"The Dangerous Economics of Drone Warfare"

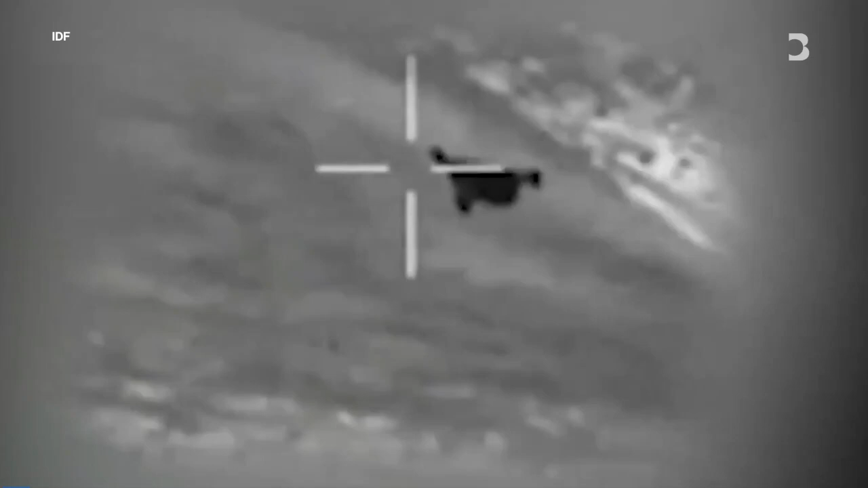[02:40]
People are saying that the Shahi drone is Iran's
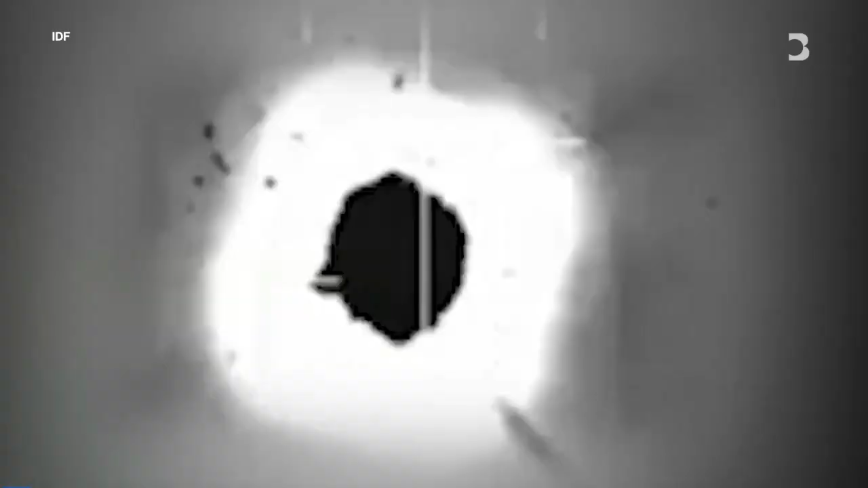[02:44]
AK-47 because it is extremely versatile and can be produced in high quantity at low cost. Now we entered into the next phase of drone warfare, which is low-tech drones in large quantities.
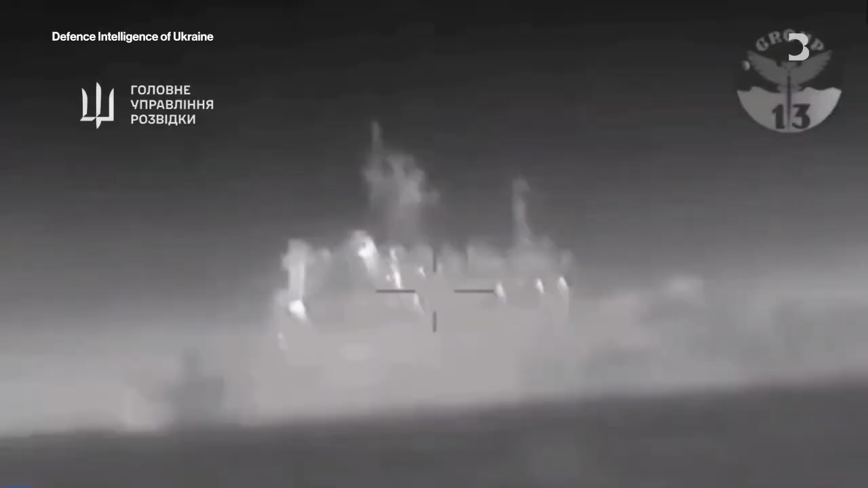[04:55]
Those drones have been key in Ukraine's ability to destroy
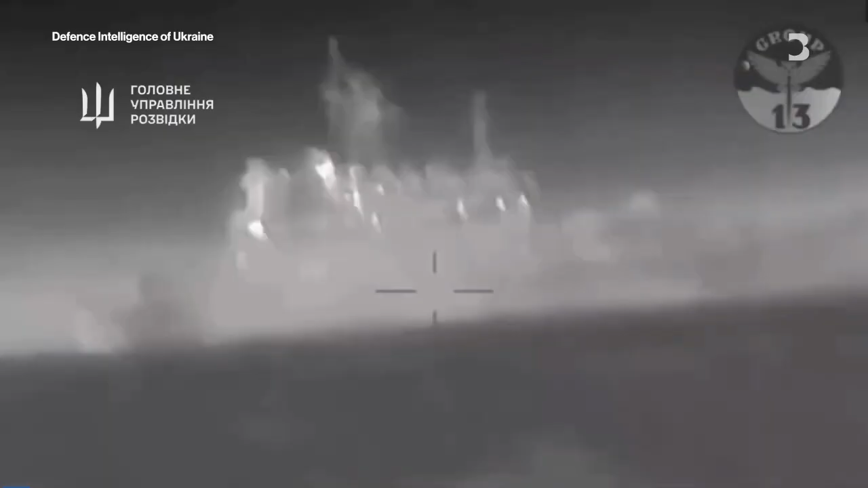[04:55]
quite a large part of Russia's naval fleet in the Black Sea.